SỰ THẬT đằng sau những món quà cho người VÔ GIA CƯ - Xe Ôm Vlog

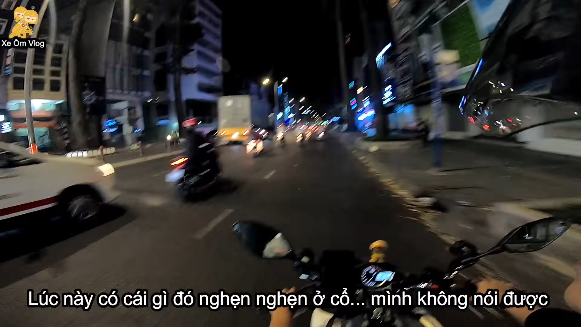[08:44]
Không, mình xin phép là không bình luận. À, nếu các bạn chưa biết thì đây là đường 3 tháng 2 nha.